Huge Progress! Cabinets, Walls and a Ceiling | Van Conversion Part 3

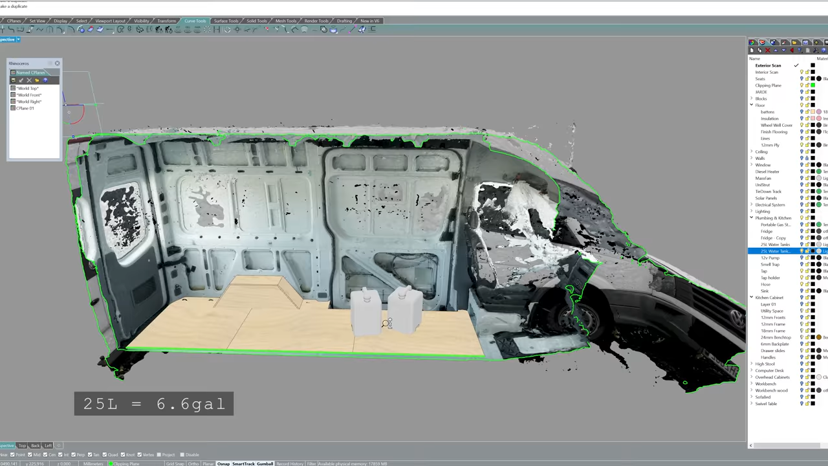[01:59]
one's for fresh water and the other ones for grey water, and they're connected to the sink.
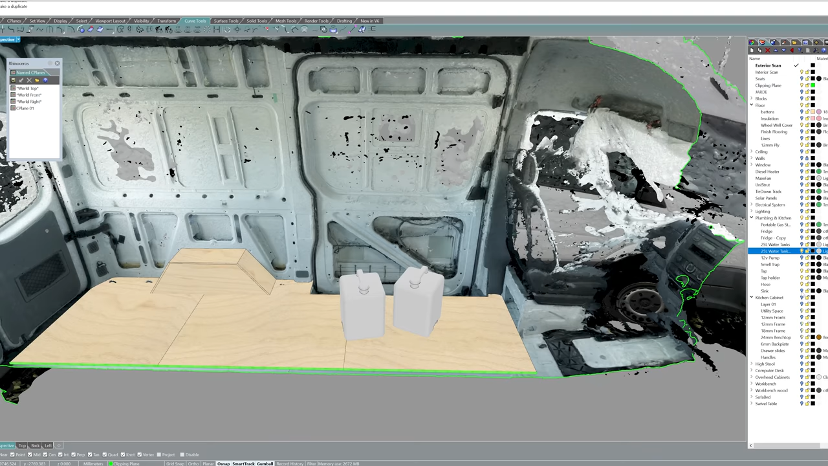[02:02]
And I wanted to be able to lift them both in and out for filling and emptying from the sliding door opening, which means they need to be located exactly here.
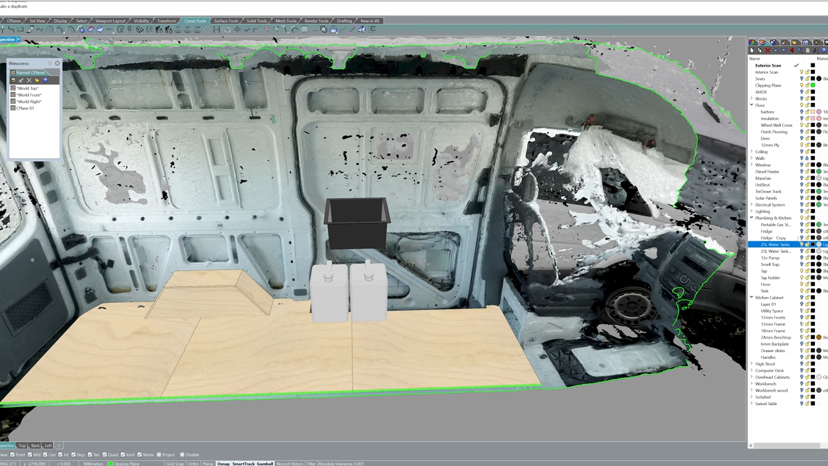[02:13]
The next thing is the chest fridge, which is extremely awkward to place because it opens from the top.